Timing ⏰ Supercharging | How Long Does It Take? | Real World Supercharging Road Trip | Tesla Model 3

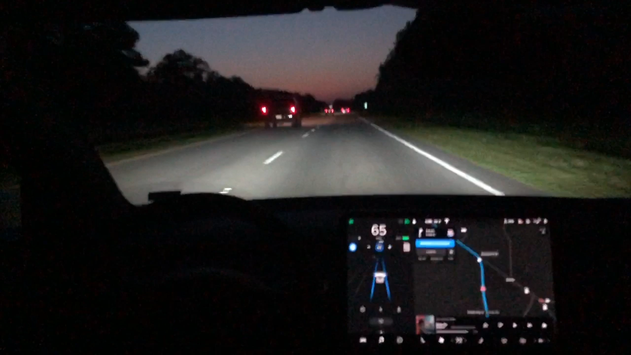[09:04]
Now we did leave way, way early. You can see the sun just starting to come up, and this is our first leg of the journey from Ocean Isle Beach.